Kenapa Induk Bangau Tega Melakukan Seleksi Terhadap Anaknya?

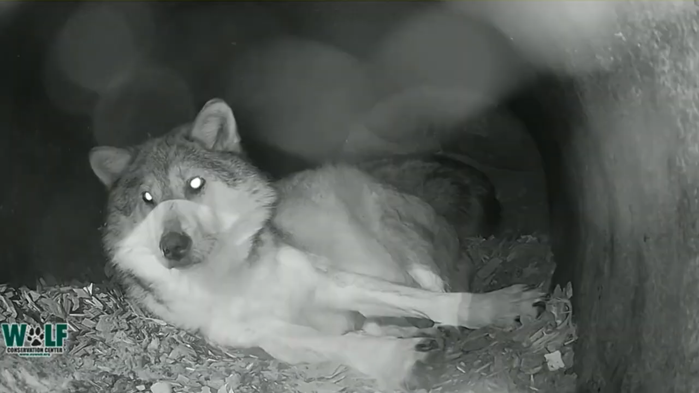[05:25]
sang induk harus berjuang sendiri di sarangnya Setelah menghabiskan banyak energi untuk melahirkan Sang induk harus segera menyusui anaknya